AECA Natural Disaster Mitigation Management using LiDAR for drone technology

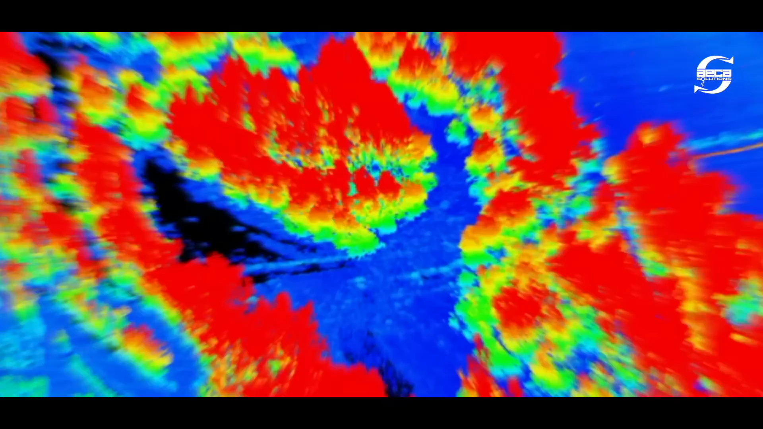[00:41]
One significant advantage is the ability to penetrate canopies of vegetation, unlike RGB cameras.